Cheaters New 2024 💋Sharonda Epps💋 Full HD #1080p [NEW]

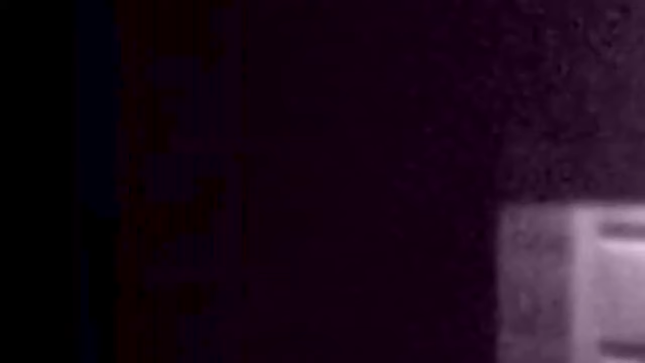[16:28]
Now, who's that? Does that look like you? Does that look familiar?
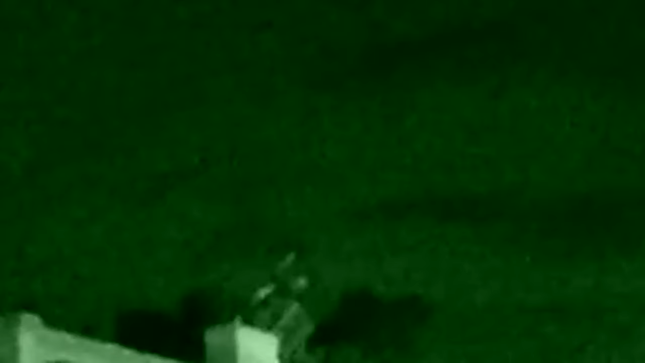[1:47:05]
All right, okay, so at the restaurant, all right, there it is down there. All right, I got it.
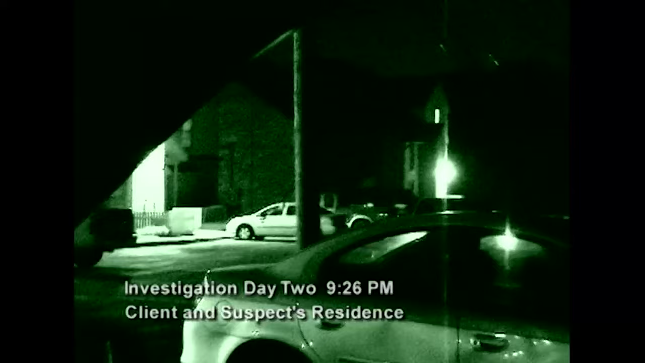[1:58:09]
Cheaters tacticians examine preliminary data in the case while field agents keep
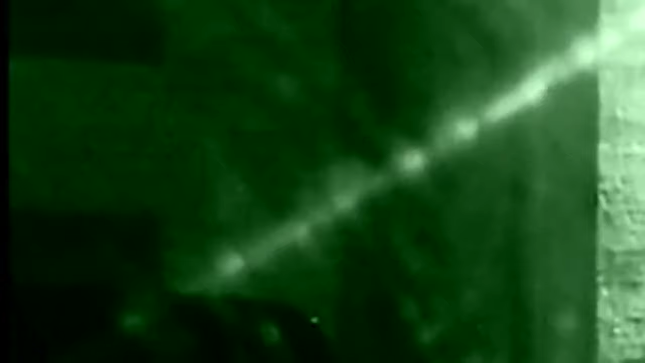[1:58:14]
a close watch on the residence Fred shares with the suspect.
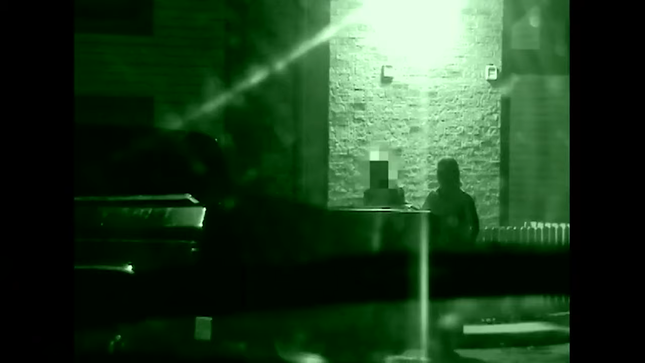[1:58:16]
Informed of Fred's late work schedule, Cheaters crews remain on high alert.
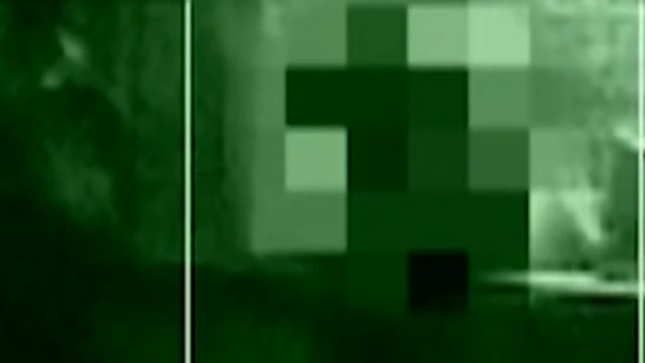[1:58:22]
Following hours of inactivity, the suspect, whose identity is withheld,
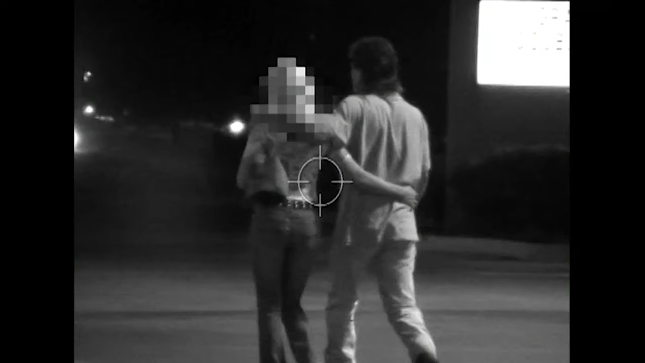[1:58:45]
Seeming a bit more relaxed, the suspect and her companion walk inside and order some burgers before picking out a cozy booth apart from the other patrons.
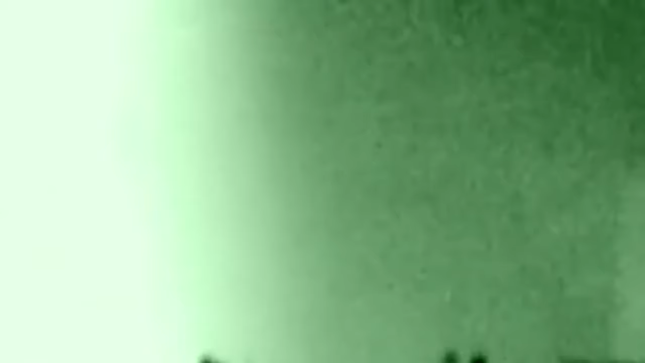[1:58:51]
Having finished their meals, the couple exits the restaurant,
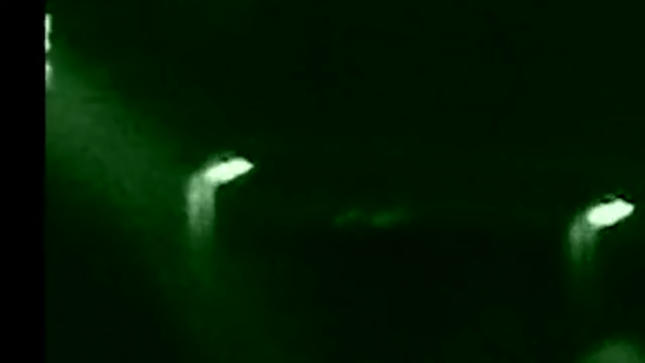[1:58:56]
and Cheaters investigators follow them back to the apartment that Fred shares with the suspect.
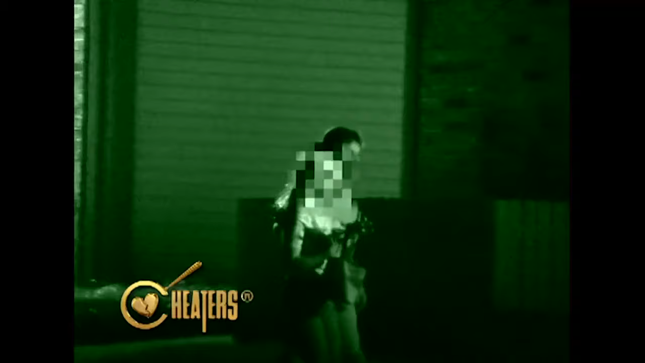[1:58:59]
The male companion touches the suspect in a rather suggestive manner as she escorts him inside.
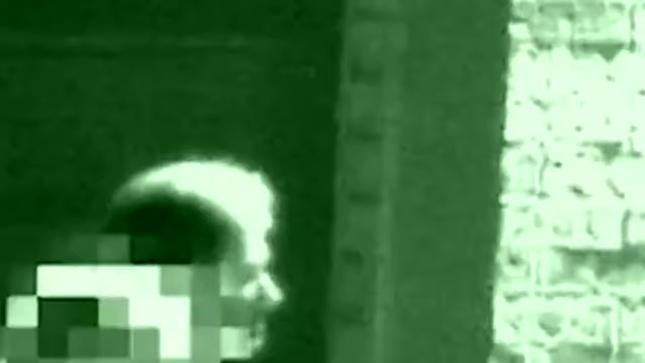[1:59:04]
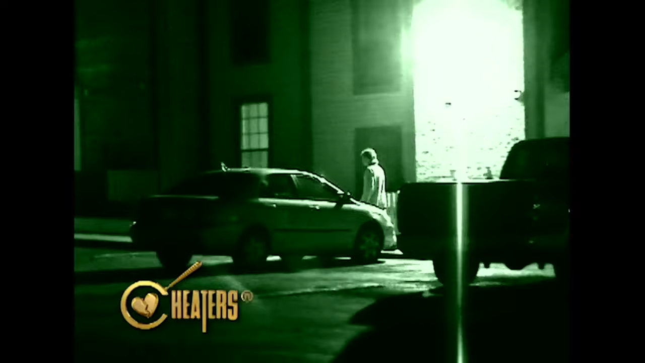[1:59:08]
Many hours later, the suspect's gentleman friend hurriedly leaves the residence.
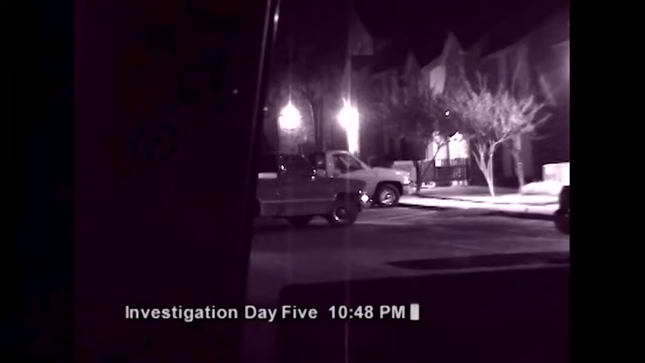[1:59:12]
Investigation day 5. Anticipating more activity from the suspect this evening, Cheaters agents station themselves outside her residence and prepare for her companion's probable arrival.
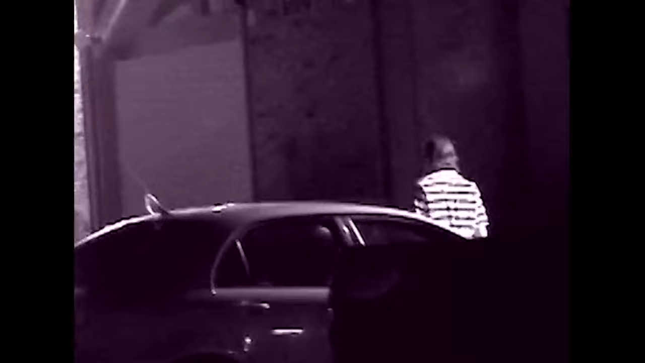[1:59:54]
Having time to conclude their activities, companion Morris anxiously departs his
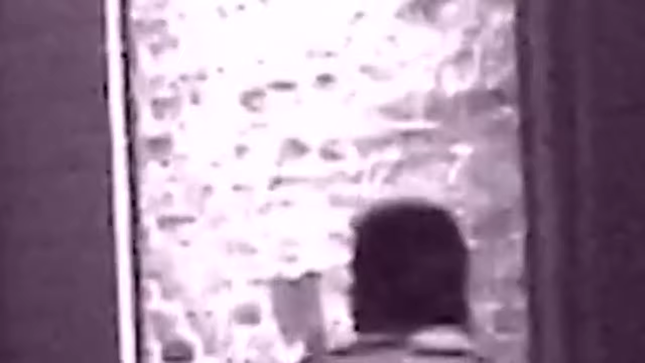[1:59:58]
lover's home after the suspect receives a phone call from Fred informing her of his unanticipated early arrival.
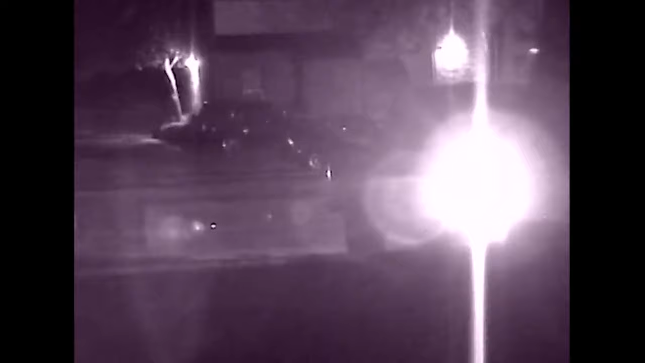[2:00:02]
Investigation Day 8. Cheater's agents, positioned outside of the suspect's residence,
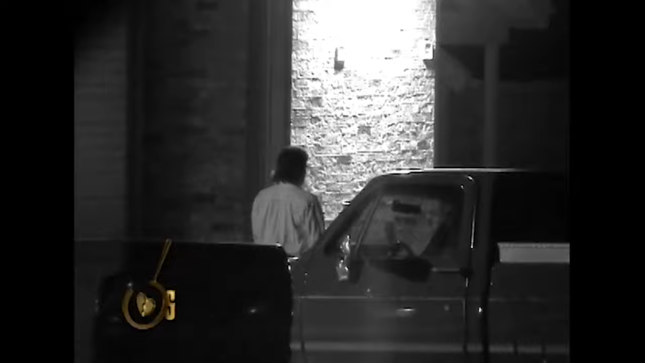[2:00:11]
receive notice once again of companion Morris's arrival.
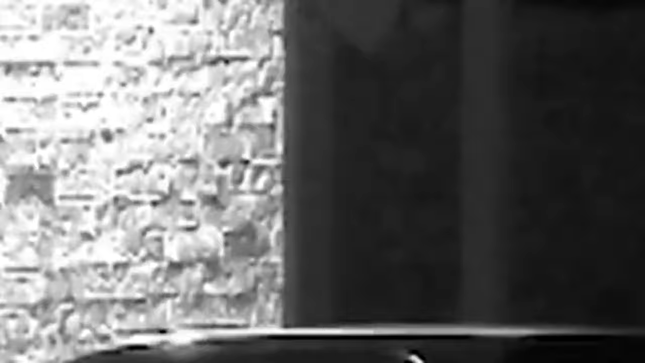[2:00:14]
Companion Morris wastes no time. He hurries through the parking lot and straight to the suspect's apartment.